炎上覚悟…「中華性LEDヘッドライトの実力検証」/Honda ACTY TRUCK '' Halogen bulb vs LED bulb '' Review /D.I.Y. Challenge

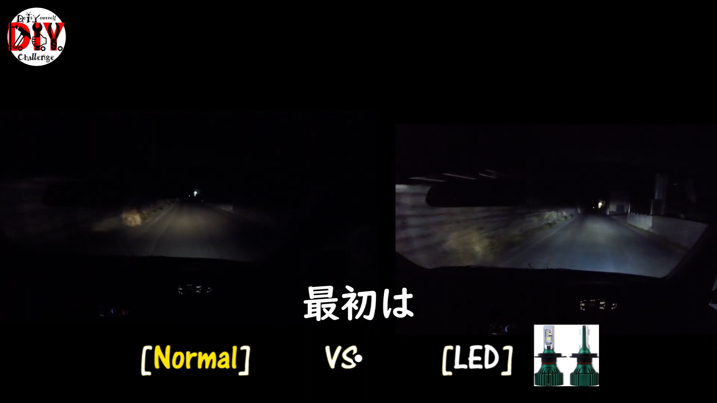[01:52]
で最初はですねロービームで走っておりますけれども明らかにですねもうLEDの方が明るいですねでノーマルのハロゲンですねこれ純正のハロゲンのエッジオンタイプなんですけれども暗いですね暗いというか普通に走っているとまあ子供かなという方で走っているんですけれどもLEDのねヘッドライトに変えたらですねちょっともうノーマルには戻れないかなという形になりますそれからあのヘ